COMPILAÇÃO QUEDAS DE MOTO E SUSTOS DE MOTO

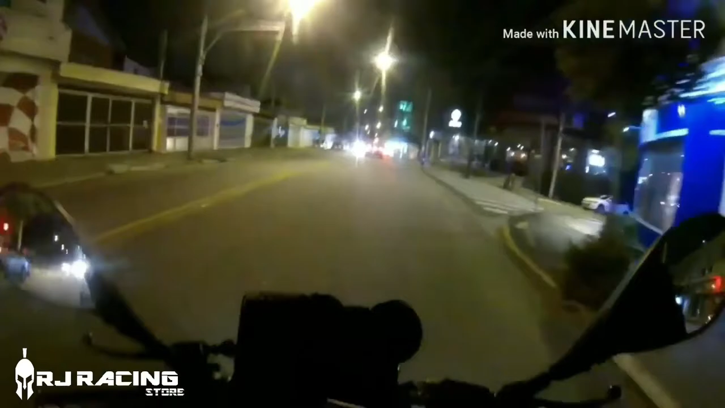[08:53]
mas tá bom assim, certo, rapaziada? Eita porra!
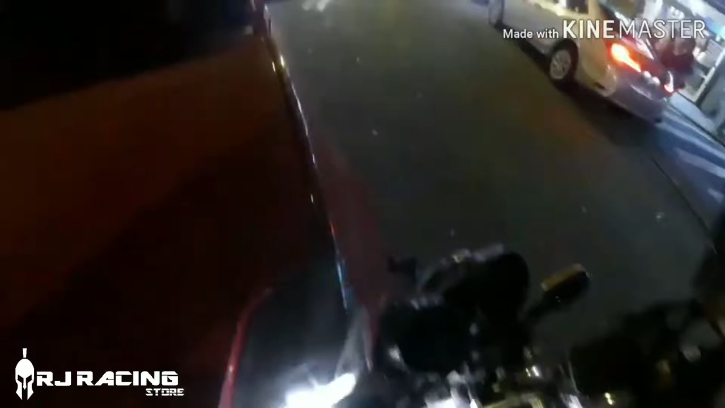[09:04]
Caralho, moço, puta que pariu, se eu não seguro... É, você tava com a seta ligada, mas não é pra você entrou de uma vez.